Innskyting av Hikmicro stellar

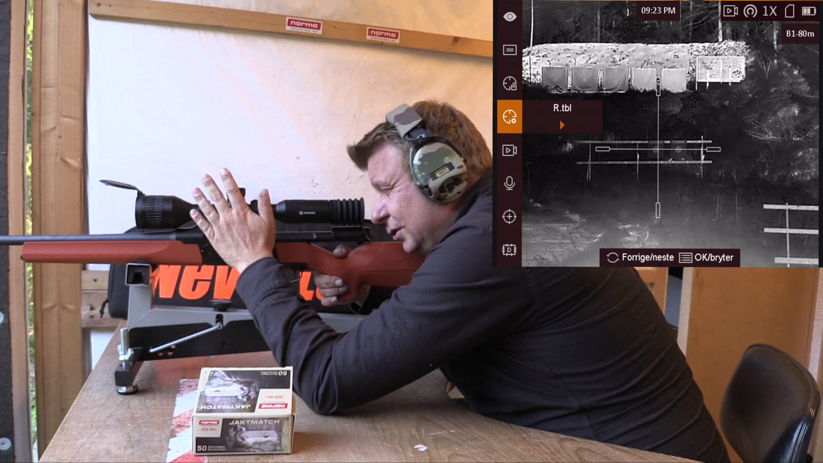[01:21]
Trykker det en gang der. Også er det her litt greit å ha litt grann en zoom. Det er for å lettere klare å holde midt i blinken der du sikter første skuddet ditt.